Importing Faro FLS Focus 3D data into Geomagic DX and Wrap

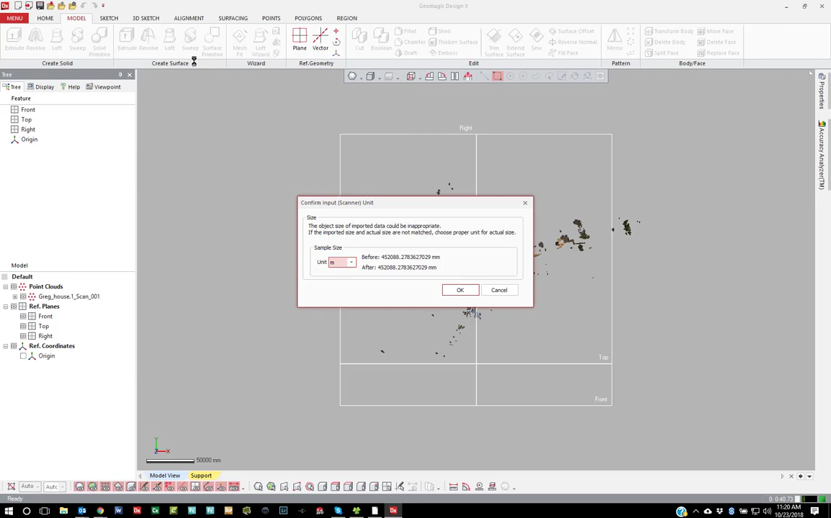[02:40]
So I can bring that in. So you see right away, this is the data.
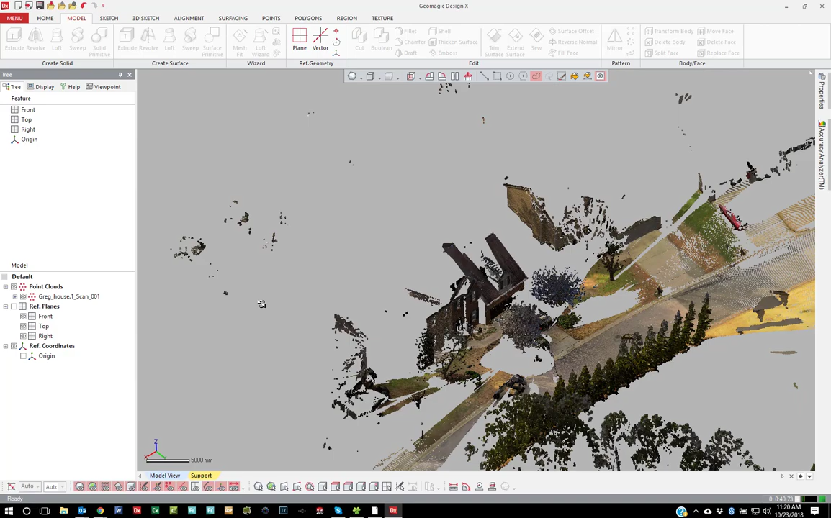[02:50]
I'm just going to crop some data out because we don't need to mesh everything for this.
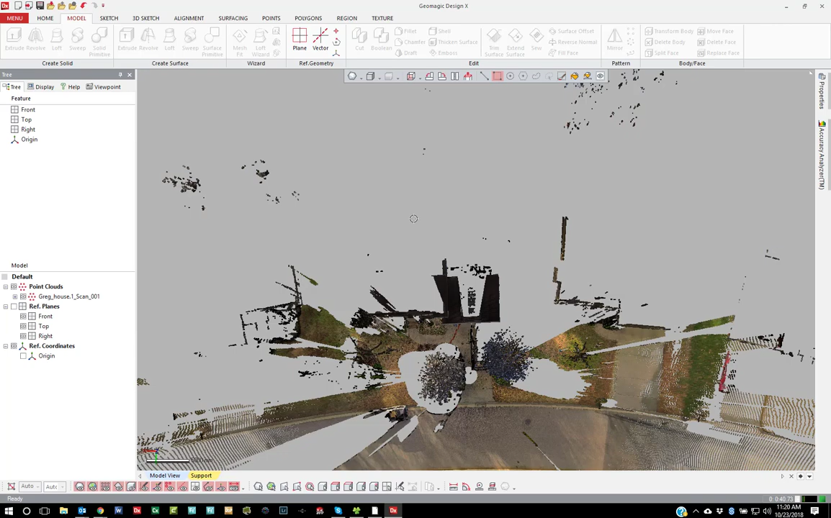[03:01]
I'll just go ahead and do a box select and we're going to use that data.
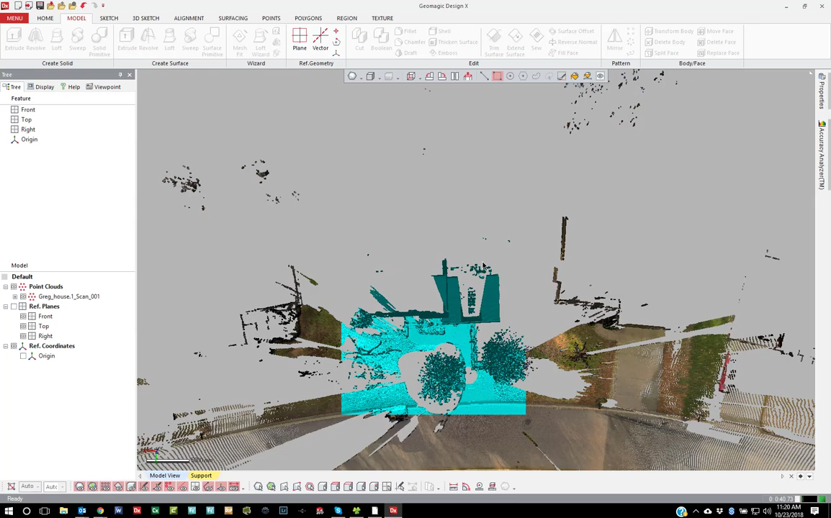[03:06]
We'll inverse and delete.
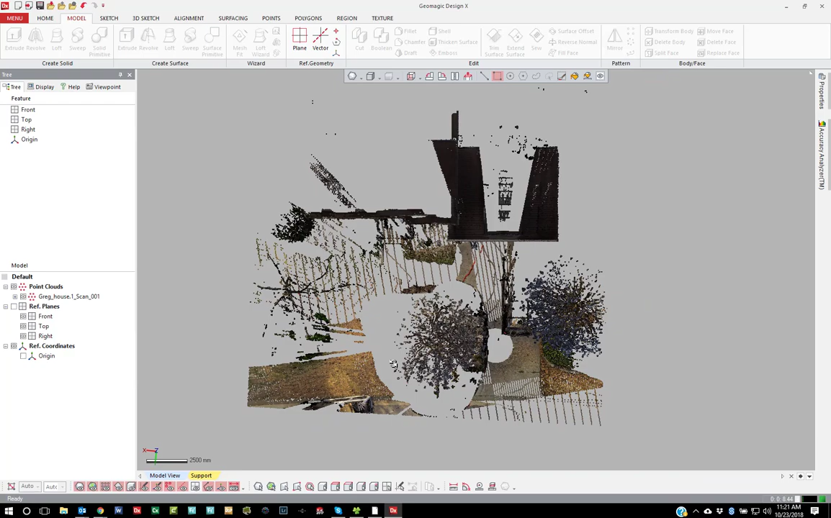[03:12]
So I'll go ahead and remove some of these trees, too, actually. Just do this.
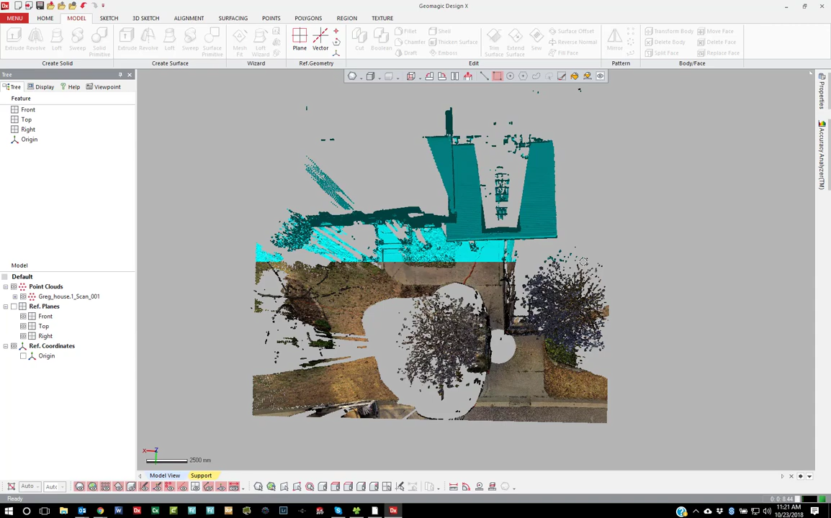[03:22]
Use the front facade.
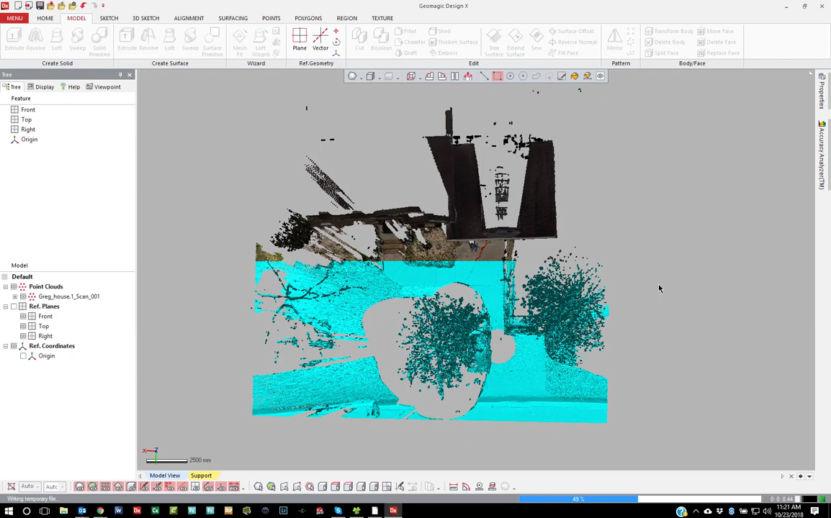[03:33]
There. Alright.
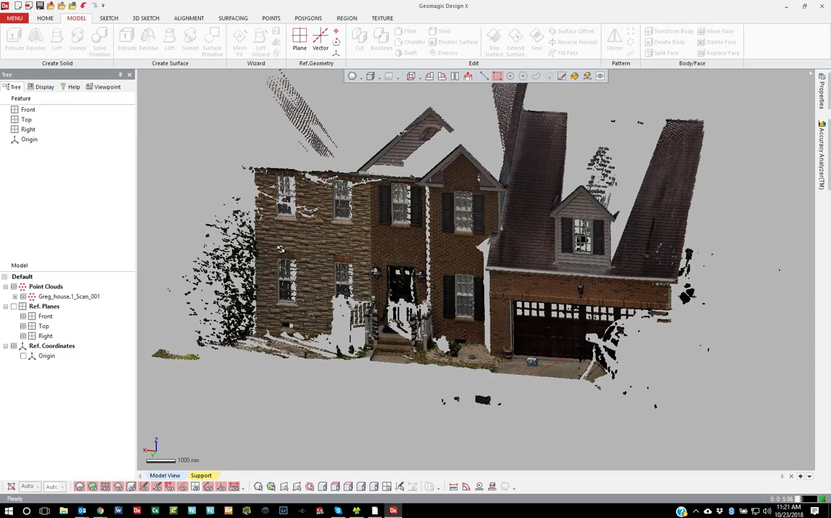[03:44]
So if I want to, I'll show you the traditional, the older method first just to understand that, how that works. So if I have only one point cloud, then you're going to use triangulate.
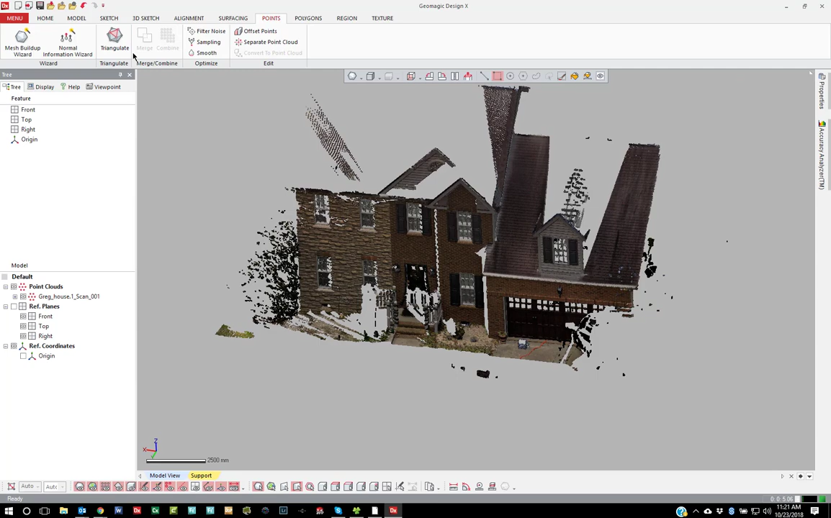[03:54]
If you have multiple point clouds, you're going to use merge.
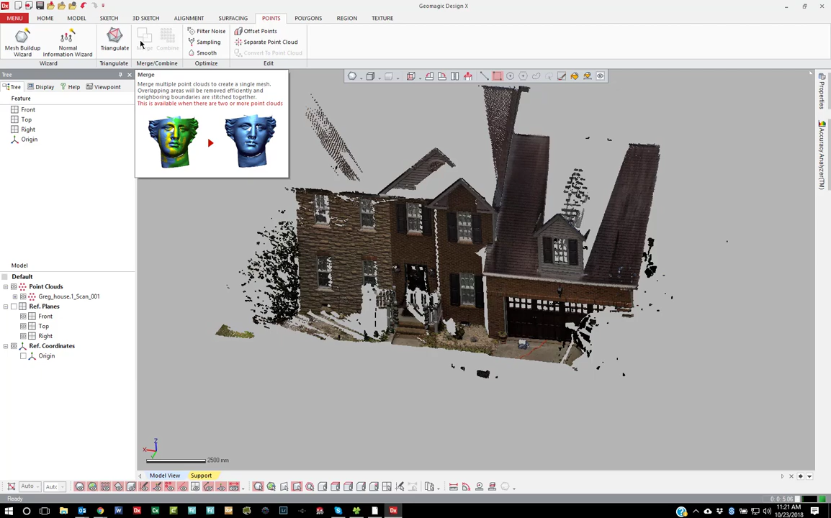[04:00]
There are many of the same options in both, but I'll just cover triangulation right now. The first option I'll show is the older method where we can actually, under 2D triangulation, do a spherical mesh. You can input the center point. You can input the center point manually, but you'll notice that the software automatically knows where the skin position is based on that point cloud and how it imports. There are all these options here.
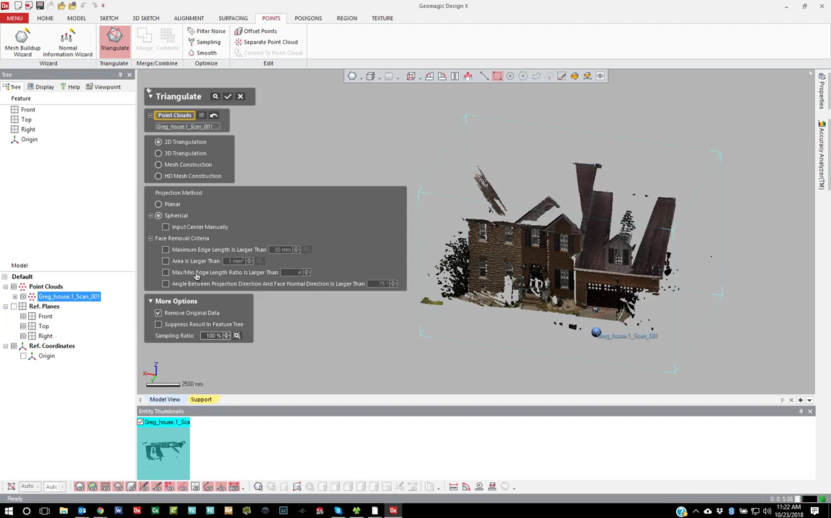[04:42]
As you can see, you can set the maximum edge length, the area of the triangle, the ratio of the edge to edge of the triangles, and then the angle between the projection direction. So I tend to mesh with just using the maximum edge. And what I will do is I'll zoom in and you can kind of see the object that I'm looking at trying to mesh. I'll just use the maximum edge and I will measure and just get a general idea of like the point distance. So you can see here, if I just hit measure 34,
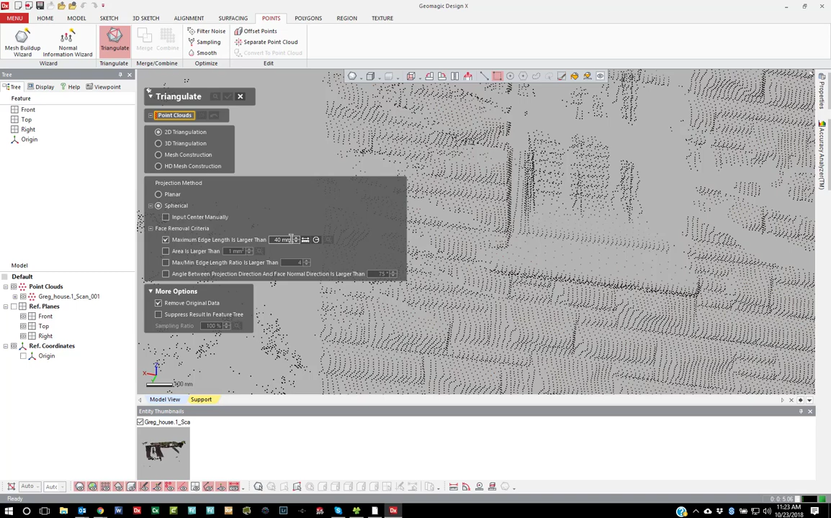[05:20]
so I can just maybe just round it to like 40 or something. So I'm just going to say you're allowed to make triangles that have a edge length of 40. So I'm just giving it the freedom to connect those together and then these larger strays, these will just be small clusters.
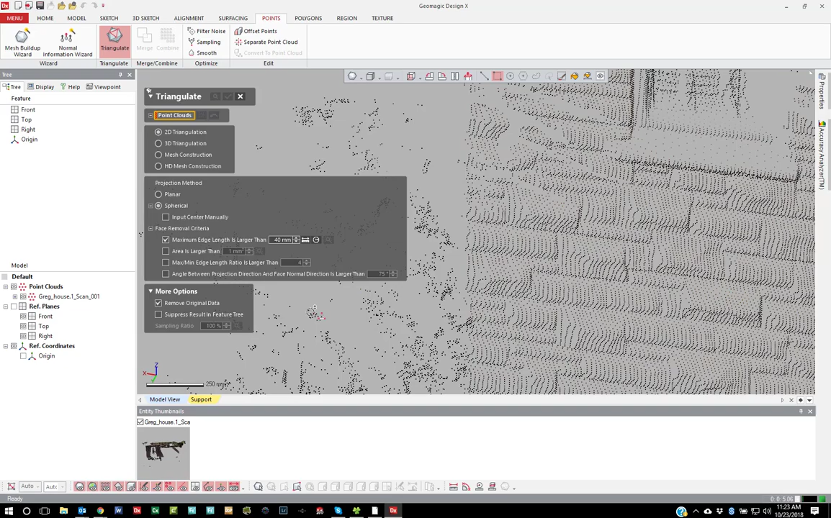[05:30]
And then turn off remove original data.
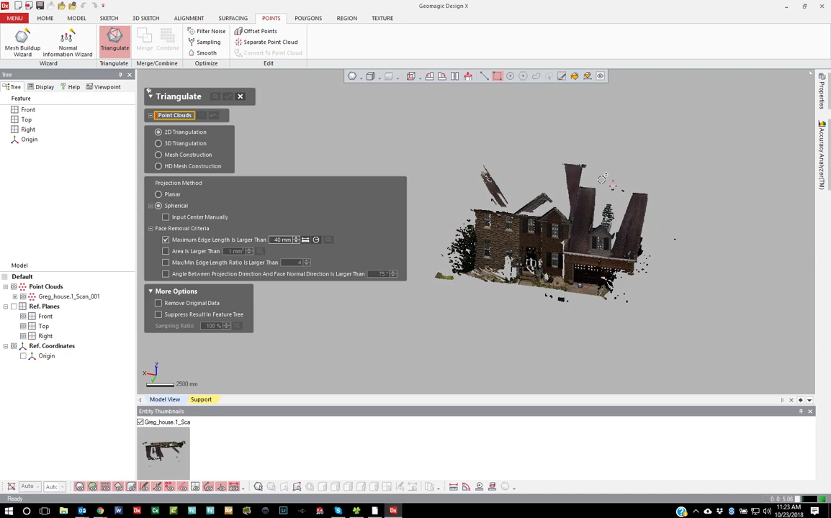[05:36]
I want to keep that just to make sure. And then I just plug in what point cloud it is that I want to run it on and then hit OK. So now I'll go ahead and calculate the mesh based on the spherical method.
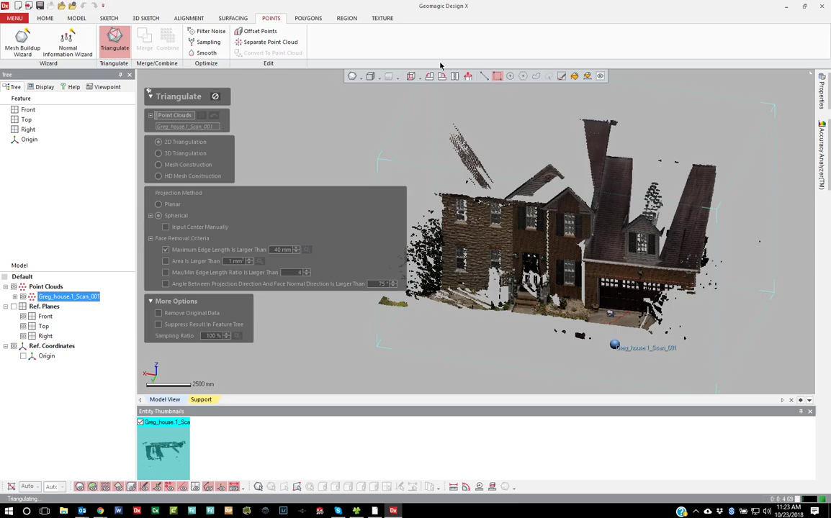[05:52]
OK, there we are. So if I zoom in, you can see that I went ahead and enmeshed it.
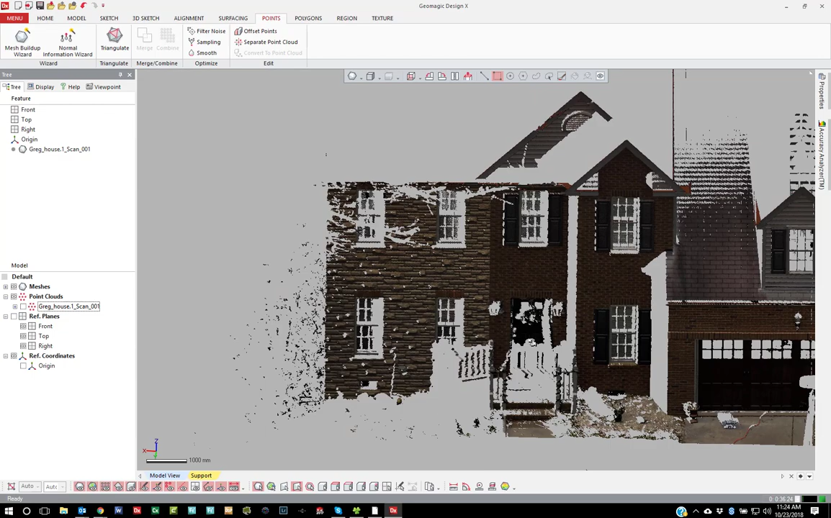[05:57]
And if I go to display, turn off texture, you can see there's the texture.
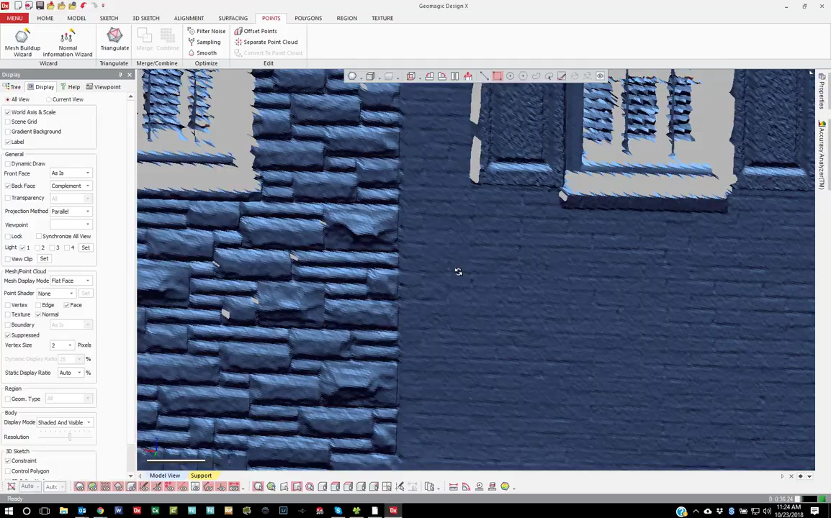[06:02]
The polygons themselves without the color texture on it. Now what I will do with the traditional method is, you know, crop everything that I need to crop. And then I'll take the each individual mesh and I will merge them at the end.
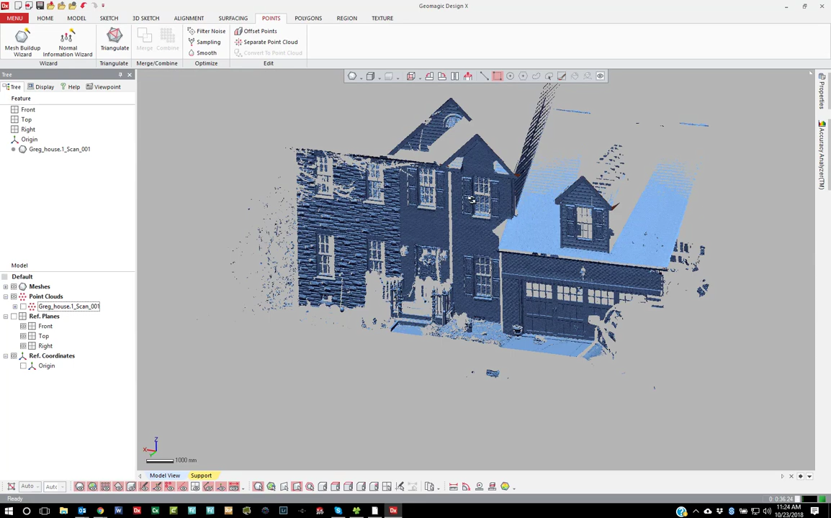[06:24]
So again, that's the older method for creating a mesh. Now the newer method is we created an HD mesh.
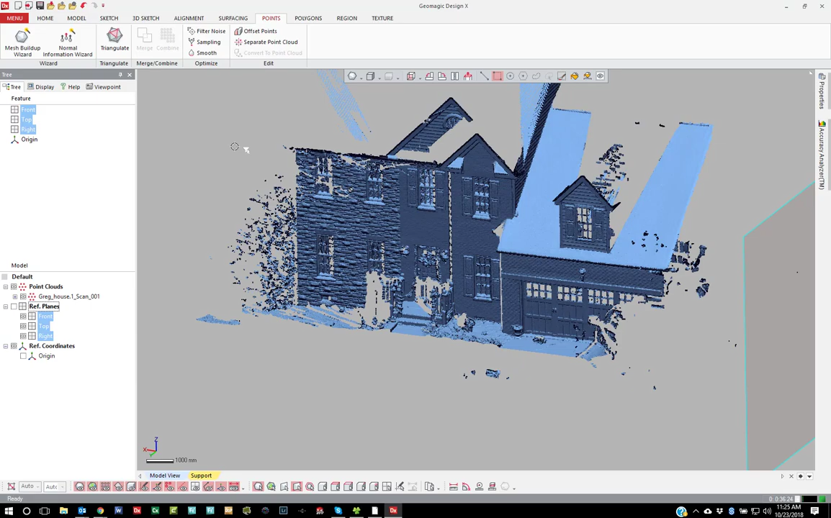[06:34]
We created an HD mesh triangulation format.
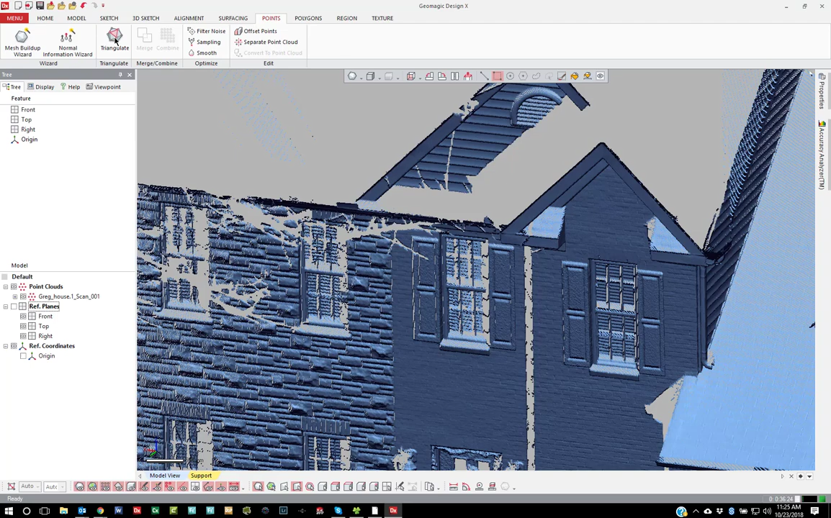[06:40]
Now this is designed specifically for long range data.
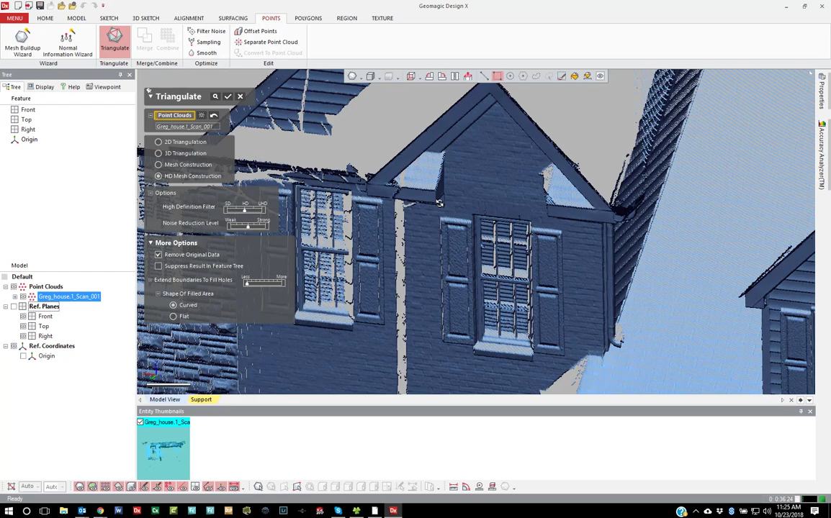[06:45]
And you can use this under merge too.
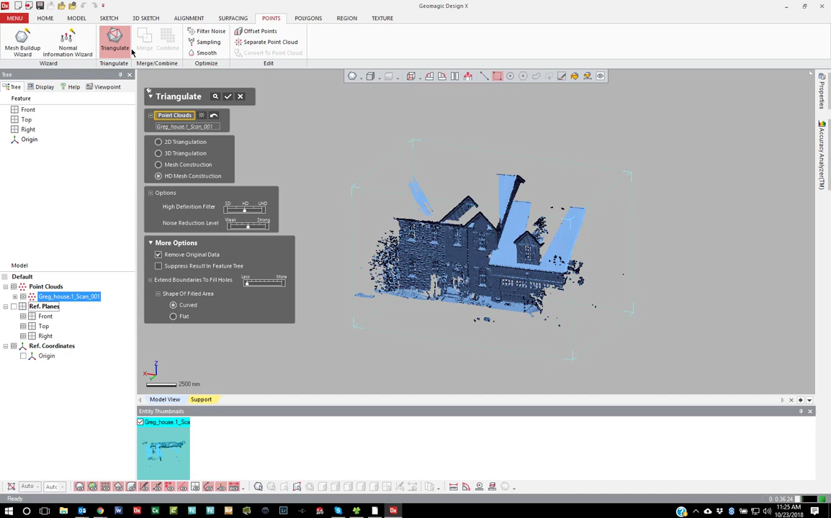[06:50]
So with this newer method, you can select a bunch of clouds and tell it to merge them all together into one mesh. So if I come in here, I leave my settings very default, right in the middle, right in the middle there. You can slide up and change the definition and noise. The noise reduction is going to remove more noise and it's very powerful.